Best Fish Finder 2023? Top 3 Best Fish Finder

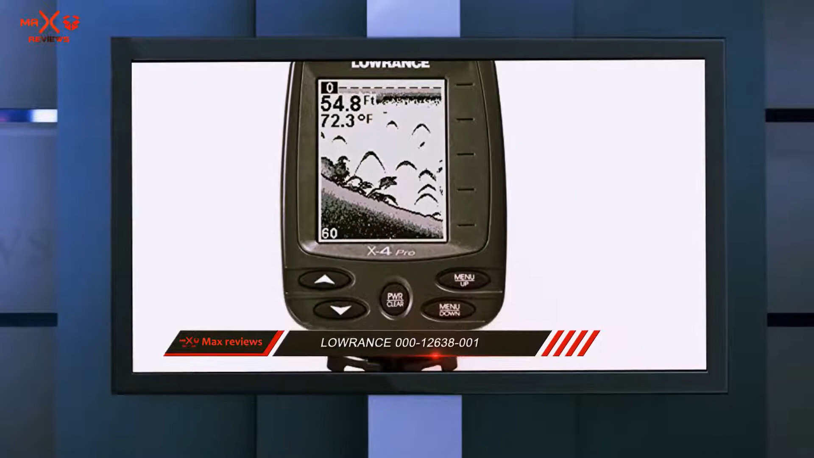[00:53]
On screen: depth 54.8 ft, water 72.3°F
We also love its fish ID that shows fish icons instead of the usual fish arches.
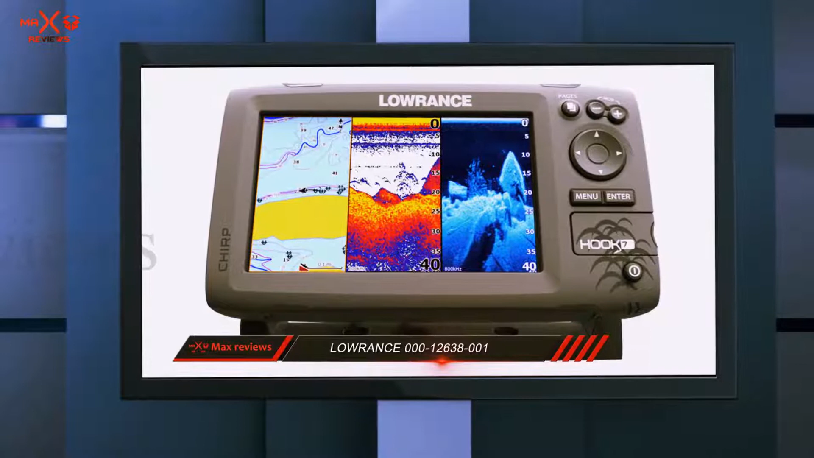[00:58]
There are also track and alarm options in this unit.
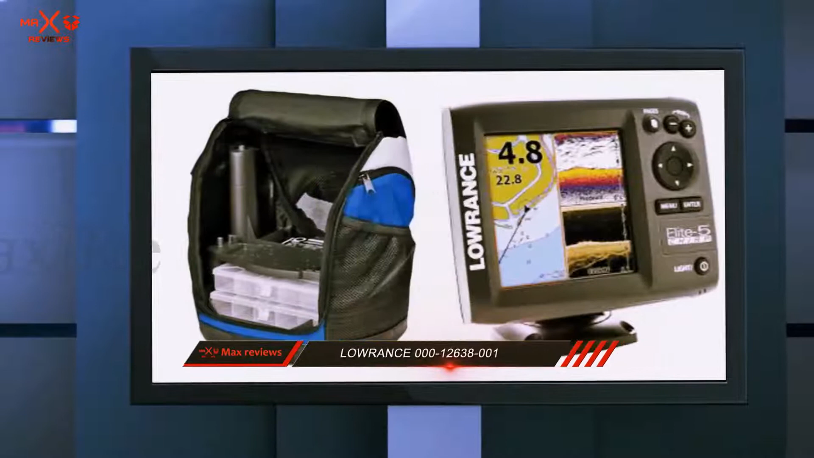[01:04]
However, many users say that this fish finder will struggle in showing bottom structure, depth, and water temperature when the boat moves at a pace faster than 5 mph.